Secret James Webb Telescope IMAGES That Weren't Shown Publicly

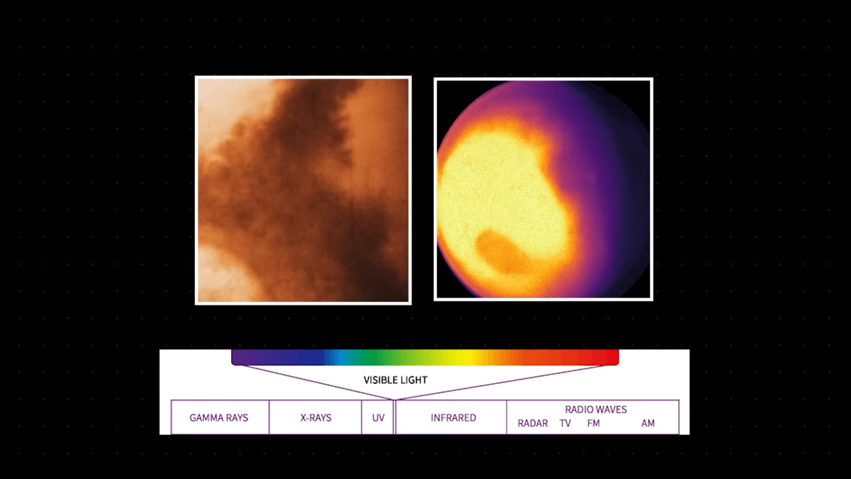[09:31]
JWST को मजबूरन visible range के नज़दीक,
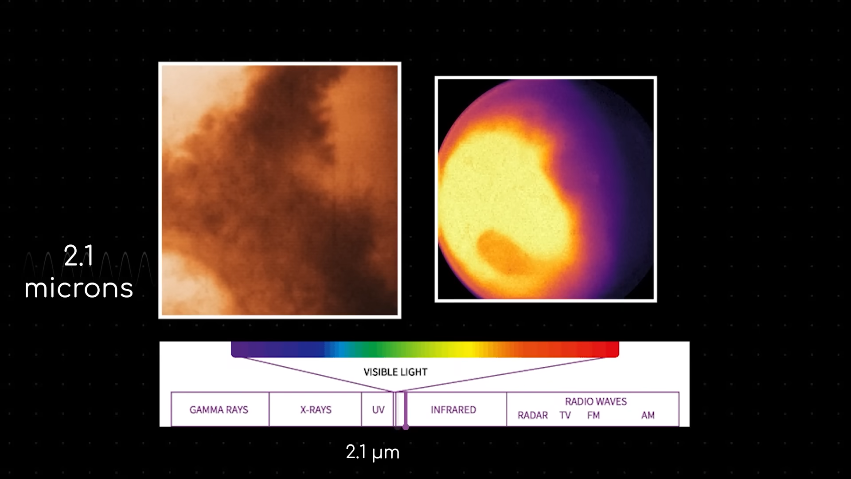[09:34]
याने 2.1 और 4.3 microns की near infrared wavelengths को use करना पड़ा.
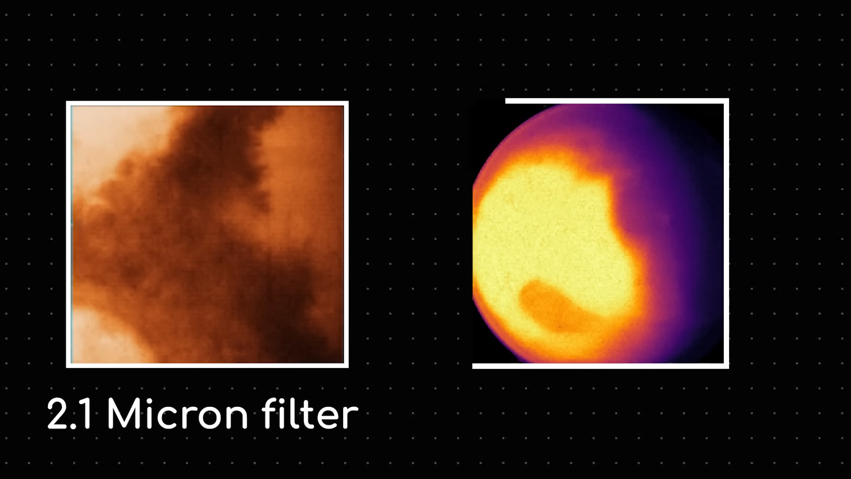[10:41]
it suddenly appears darker in the 4.3 micron image. Yeah, just look at it. इस 4.3 micron image में जो brighter region है, वो basically वो region है जो सूरज को directly face करने की वज़े से तप रहा है.
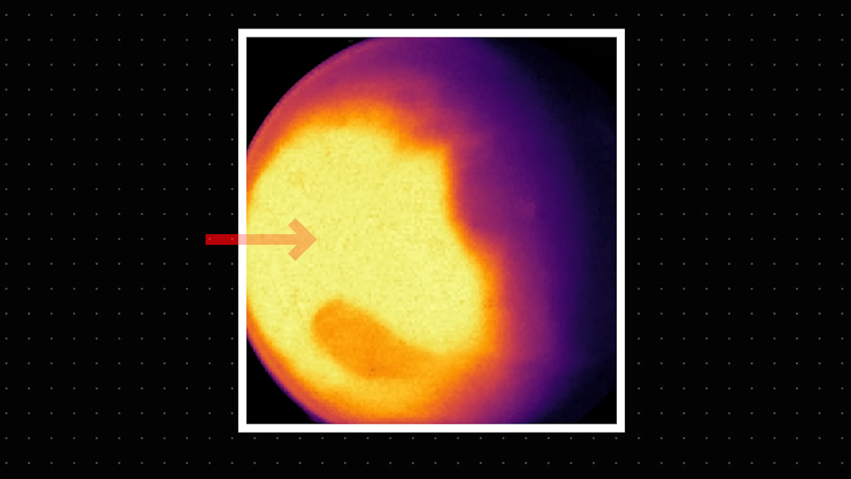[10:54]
क्या इसका मतलब बीच में मौझूद डाक कलर का Hellas Basin comparatively थंड़ा है?